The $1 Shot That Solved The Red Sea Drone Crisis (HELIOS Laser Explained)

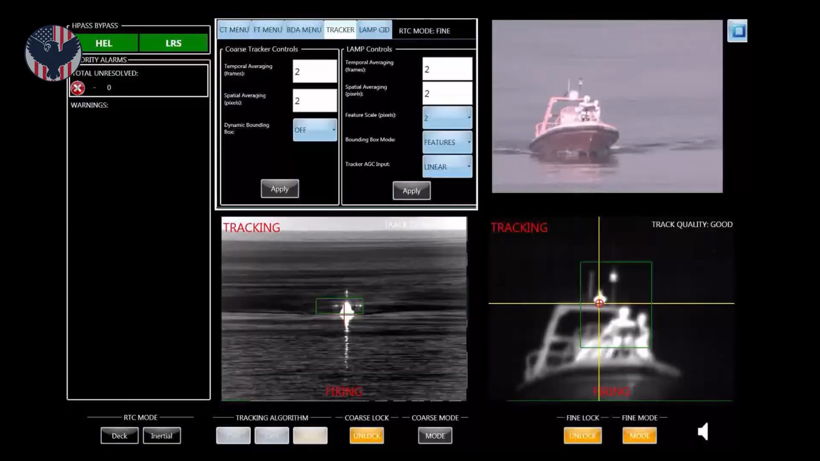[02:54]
The boat kept moving. The dummy driver untouched. Surgical. Silent. Invisible. In another test, they launched a drone from a nearby ship.